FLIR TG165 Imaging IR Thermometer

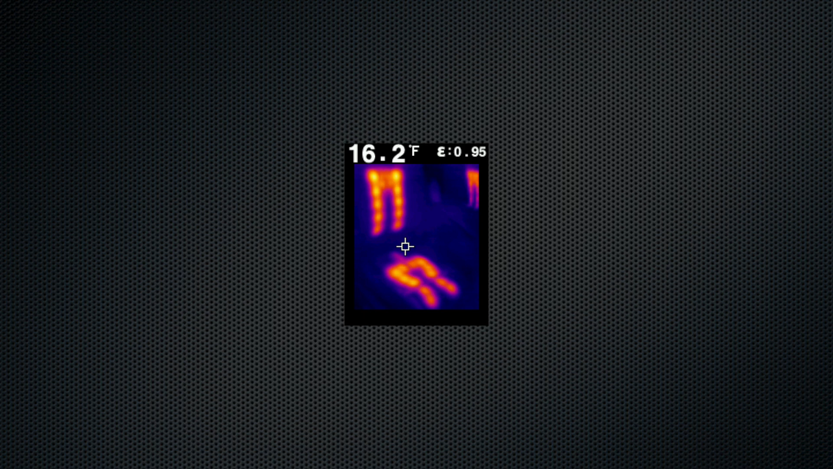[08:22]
On screen: spot 16.2°F
that's weird looking yeah yeah there's so many more um things you can see with heat with